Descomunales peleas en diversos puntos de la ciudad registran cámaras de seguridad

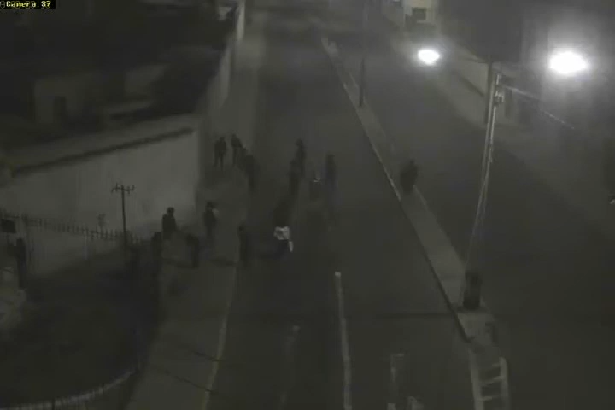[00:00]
Durante estas fiestas navideñas no todo fue unión y buenos deseos. Las cámaras de vigilancia del municipio provincial captaron a este grupo de jóvenes que en estado
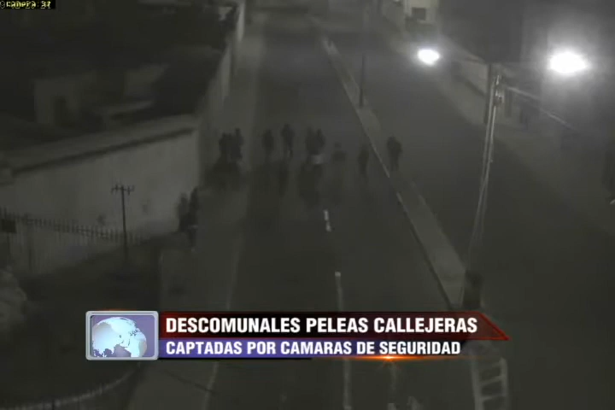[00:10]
de ebridad se enfrentan en una descomunal pelea en plena vía pública. El escenario para este bochornoso espectáculo fue la esquina de la calle Ayacucho con San Pedro. Al parecer se trataría de dos bandos rivales.